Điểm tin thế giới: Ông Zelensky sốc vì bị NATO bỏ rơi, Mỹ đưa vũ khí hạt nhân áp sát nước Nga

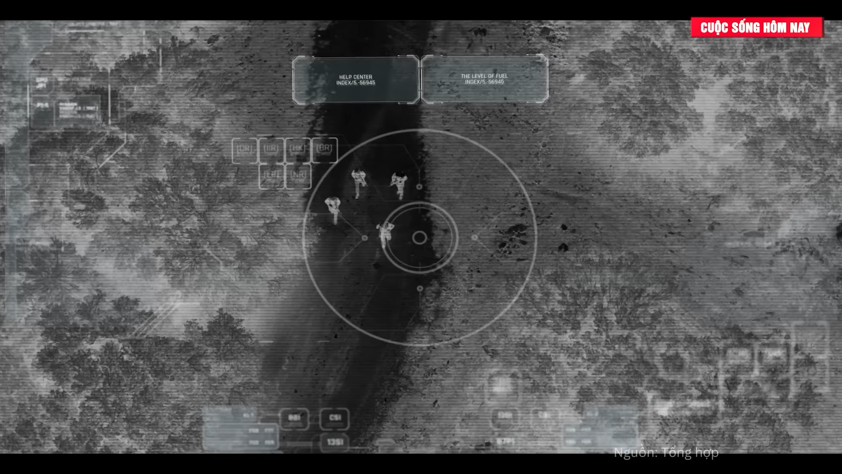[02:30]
Hãy nhìn xem bạn có thể thấy 3 người trong số họ, những bóng đen đó đang di chuyển trên đường.